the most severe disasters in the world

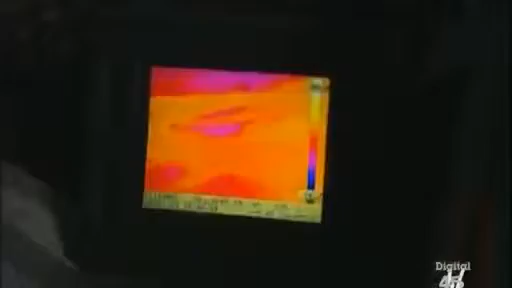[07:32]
The heat along the fissures makes them appear white hot.